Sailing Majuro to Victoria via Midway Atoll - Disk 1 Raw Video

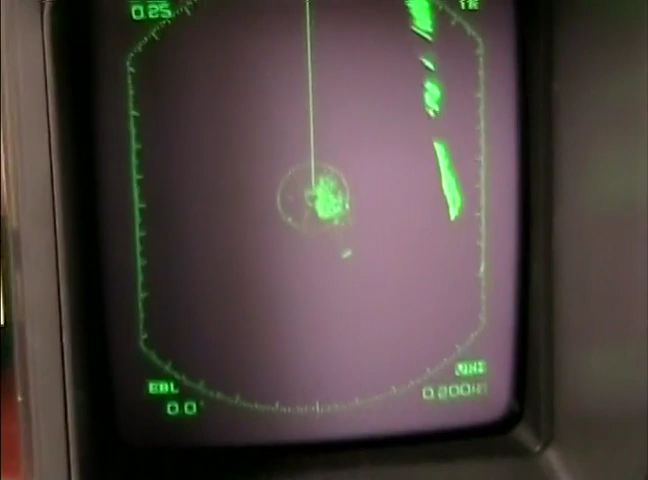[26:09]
There, you can see that little target there? Come on, focus you.
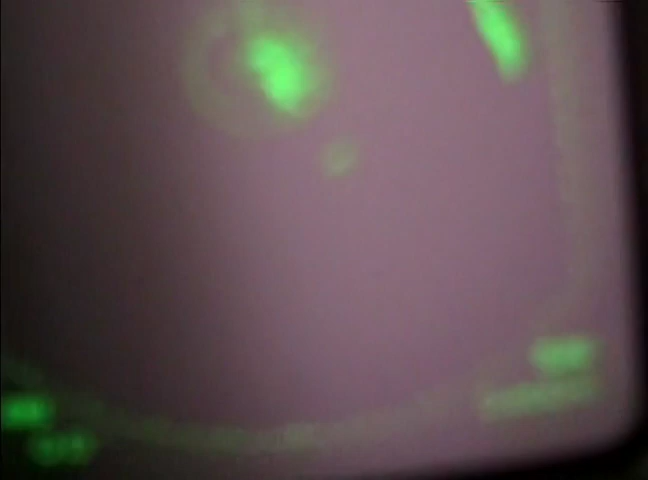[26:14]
Camera you. There we go. That's that bommie we just passed.
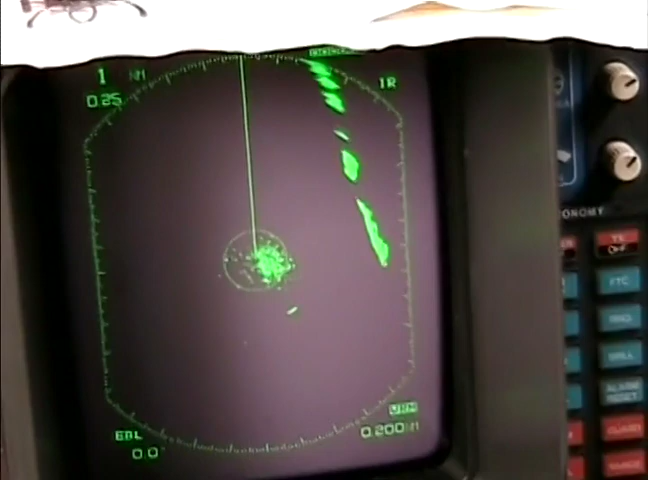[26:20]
And see that little ring? That's actually set at 0.2 miles. And what we'll be doing...
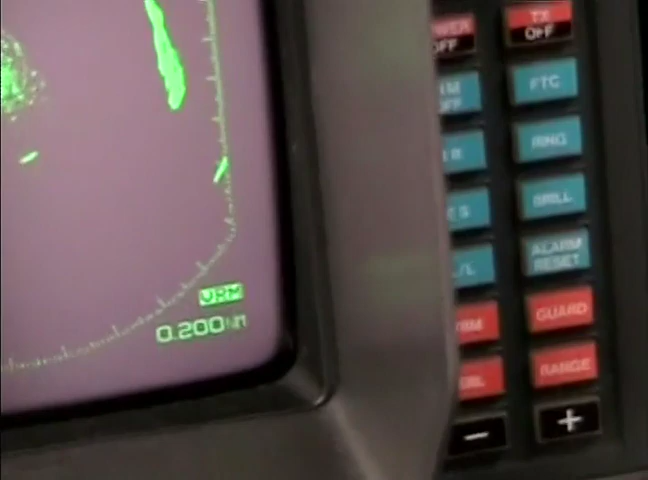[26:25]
figure this camera out yet, set on automatic, not as good.
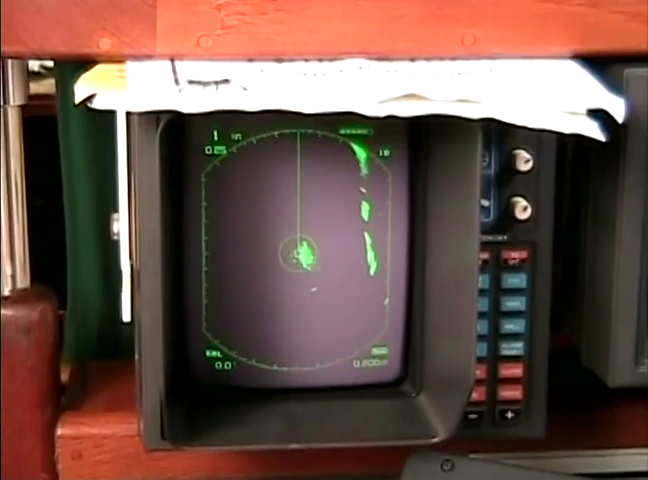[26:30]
Is when we leave here at night, we're going to be putting that 0.2 mile ring right past the end of the island there.